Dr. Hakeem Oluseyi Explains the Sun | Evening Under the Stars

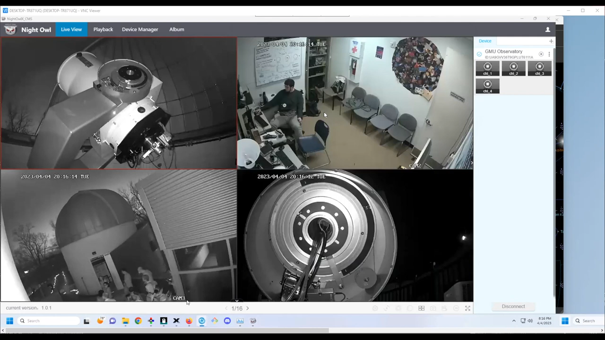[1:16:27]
Here we have Nasir with her tour guide group. I would like to use the SkyX to slew to the planet Venus in the sky.
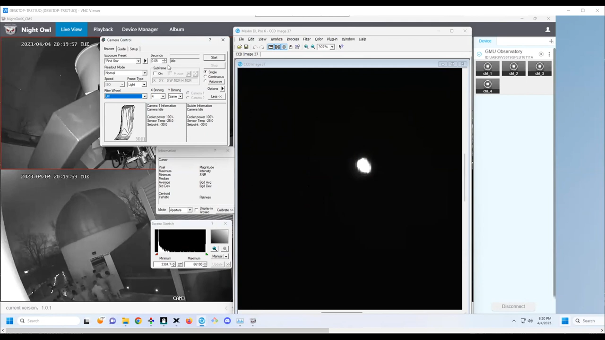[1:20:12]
And well, it's definitely smaller than Venus. So let's try 0.1.
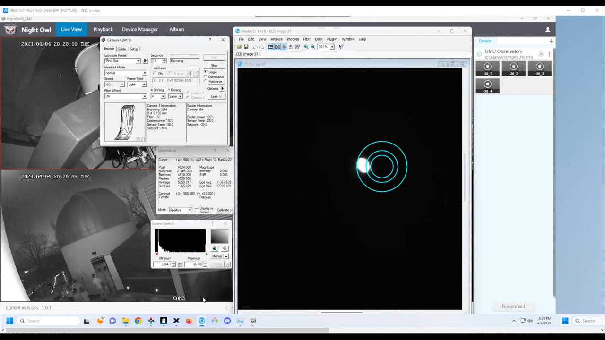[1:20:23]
Are they taking flash photography inside the dome? Is that Mars?
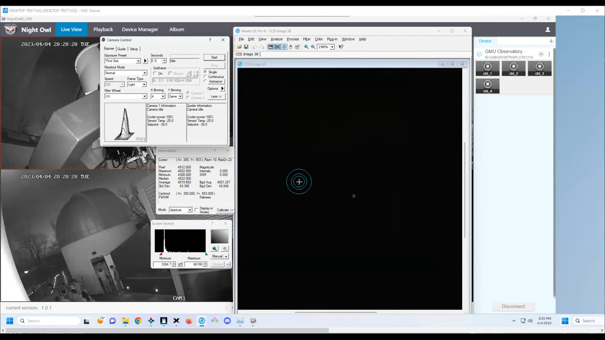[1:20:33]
Did I catch them the same time they were taking the picture? Try adjusting the stretch. That's Mars. Yeah. As Dr.
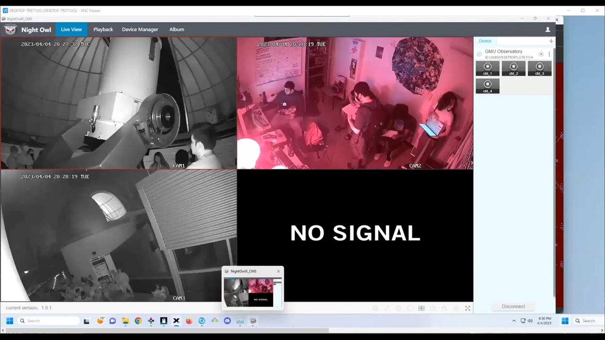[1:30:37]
We probably need to try switching over to visual. I see. Do you want me to switch over to the eyepiece?
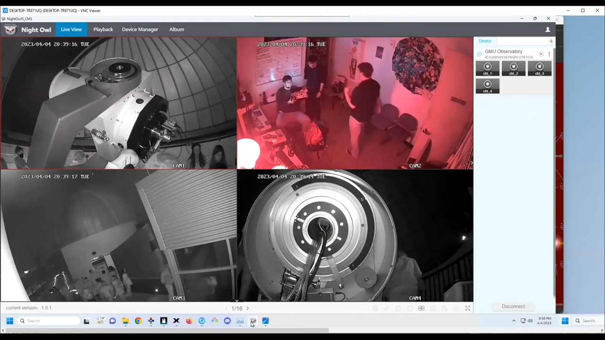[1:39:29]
Okay. I guess, I guess we can't learn about photo. You want to look at the focus? Yeah, she says it needs to be more in focus. Uh, focus. Uh, go help her with that. Use the focus right there.